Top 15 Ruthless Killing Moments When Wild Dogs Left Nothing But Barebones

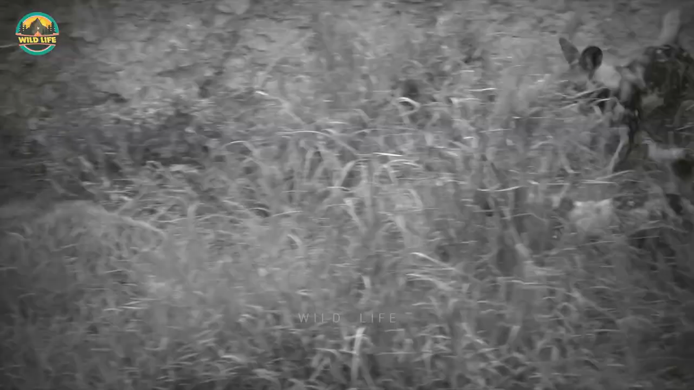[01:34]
When a hyena tries to get a portion of the dog's kill, it gets into difficulty, but the dogs can multitask and eat and fight at the same time. However, when a few more hyenas enter the fight, they can grab the carcass.